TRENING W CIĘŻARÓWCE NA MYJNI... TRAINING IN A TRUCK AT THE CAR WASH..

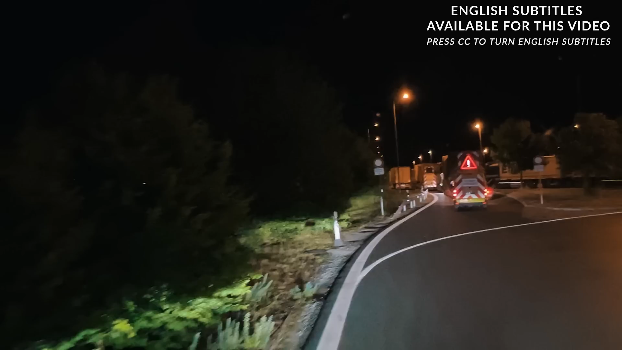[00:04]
Gabaryty zostawiają wyjazd z parkingu, skąd ja to znam.
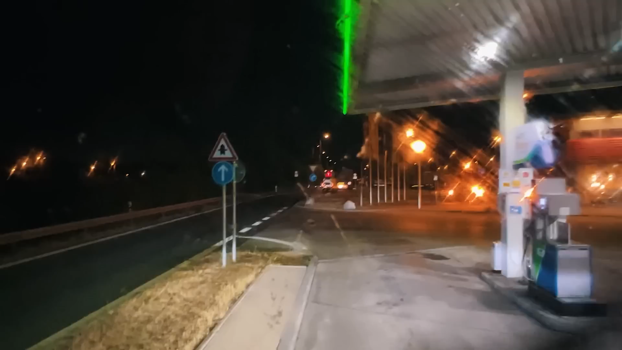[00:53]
Odkąd teraz mamy w sklepie te kostki. Płyn do spryskiwacza w kostkach. Lonestop po prostu testuje go. Myję, jak widzicie. Prawda jest taka, że żaden płyn do spryskiwaczy nie jest w stanie zmyć ze schniętych już owadów. Ale to takie, wiecie, miejsce pomiędzy, jak widzicie, myję. Dobra, dojedźmy.
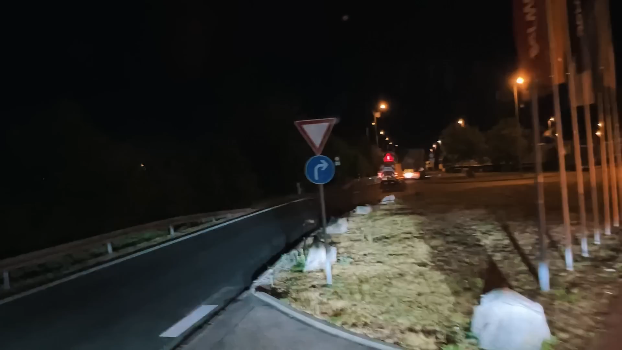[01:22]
Tak pięknie bym przeleciała przez tą stację, widzicie? A teraz? Te gabaryty niedobre.
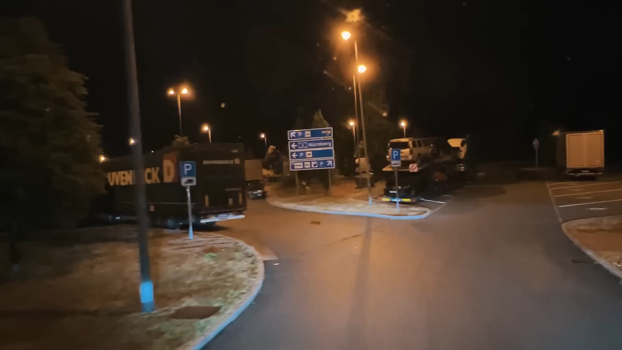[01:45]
Udało się.
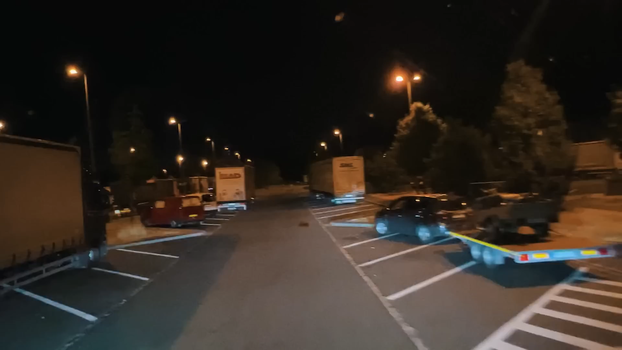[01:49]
Teraz już będzie dobrze. Bo tam, pomiędzy rajkami do ciężarówek, wiedziałam, że jest Sajgon. Po lewej, po prawej byłby zygzak. Jakiś super ciasny. Znaczy też. To już dobrze świadczy.
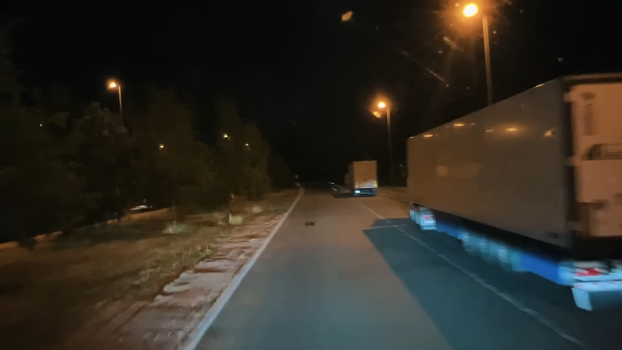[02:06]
Dobrze rokuje na początek dnia. Jak się już udało przyjemność przez parę. O, widzicie, nawet miejsce po prawej.
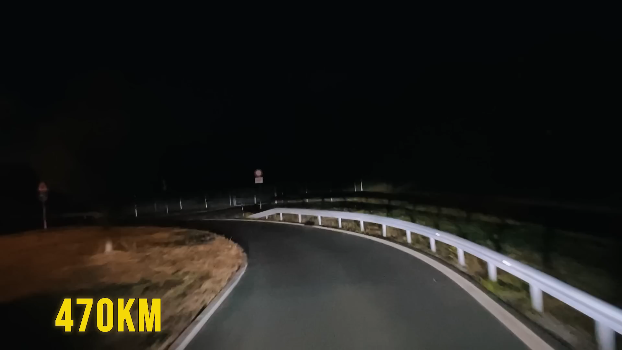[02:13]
470 do celu aż. Ale dobrze. Że tak wcześnie, to nie będzie korków. Będzie na tym szło. Dzisiaj lepiej. Wczoraj. No, jedziemy na wschód. Proszę Państwa, wiecie co dzisiaj będzie? Dzisiaj będzie wschód słońce nagrany. Niech, niech, niech.